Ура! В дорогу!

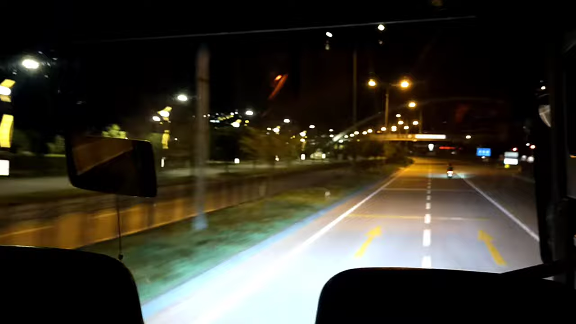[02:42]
Бабуля, с которой я ехала, вышла в городу. Я расположилась, хоть многим этим. Все время сплю. Все время сплю, друзья. Дороги такие красивые. Вообще такая красивая Турция. Смотрю, еду. Все светится. Смотрите, как красиво. В каждом городе.